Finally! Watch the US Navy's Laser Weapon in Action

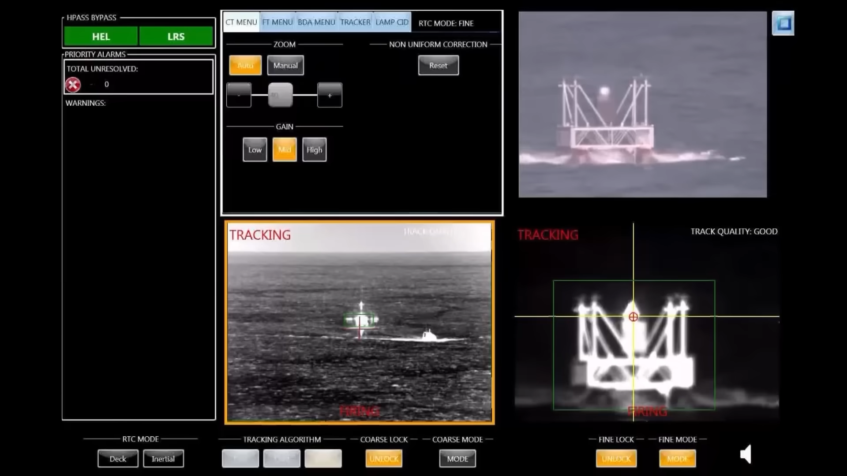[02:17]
the helios to be a fully integrated weapon that can receive targeting data from spy radar be an option
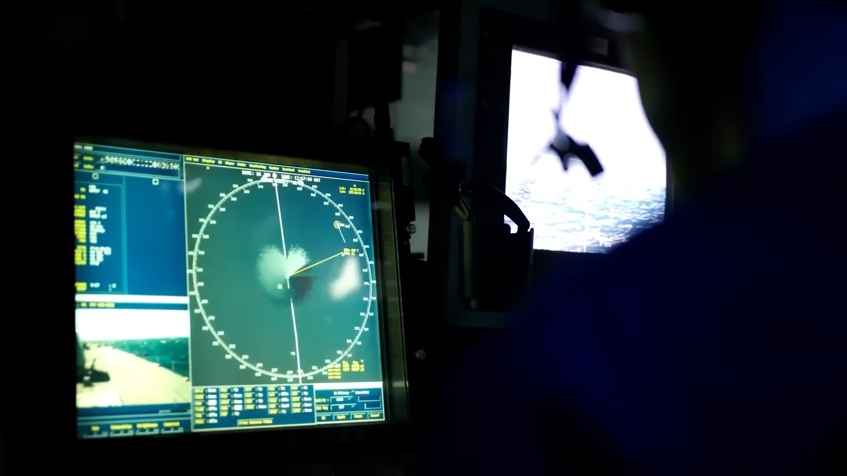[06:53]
happened again and again until they finally had the target in sight
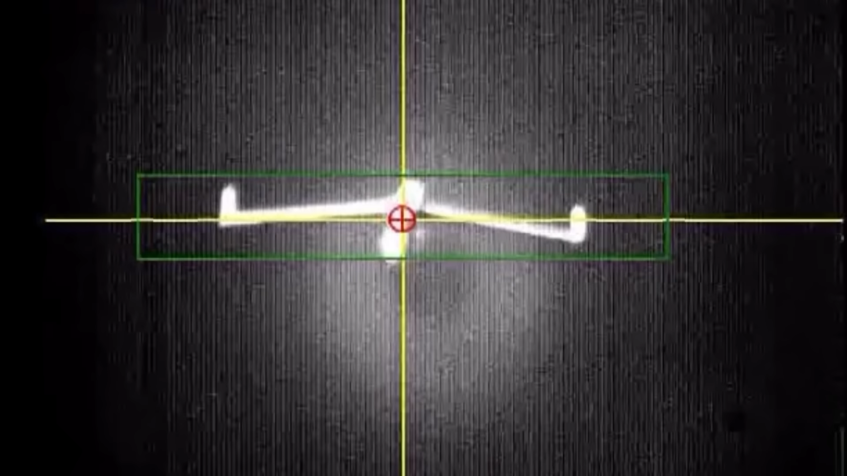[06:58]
at an undisclosed distance the preble spy radar picked up a return of the hostile aircraft the rest
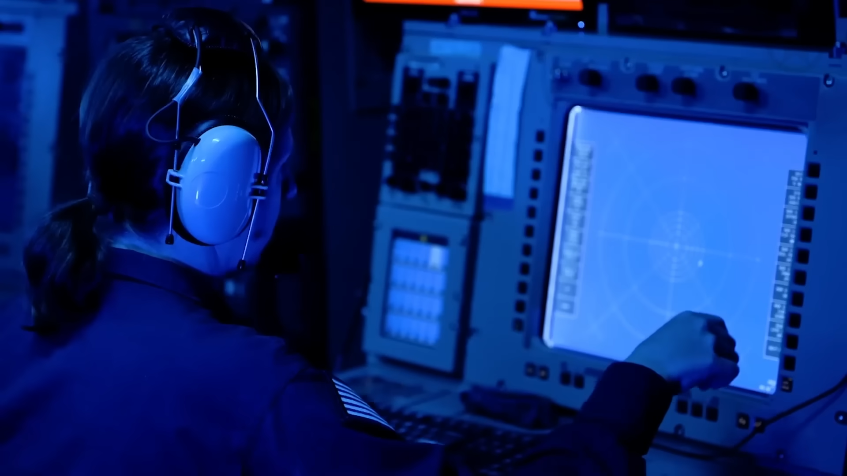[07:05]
of the watchstanders confirmed the track did indeed correlate to the suspected target with that
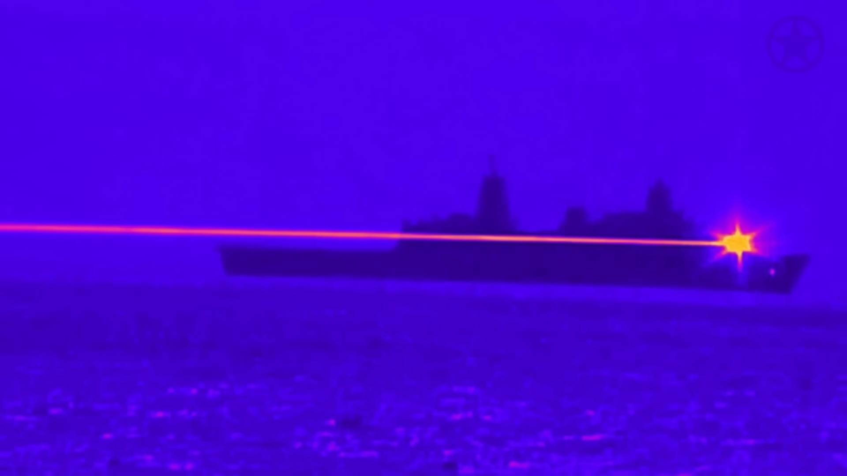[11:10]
120 kilowatt beams of energy that can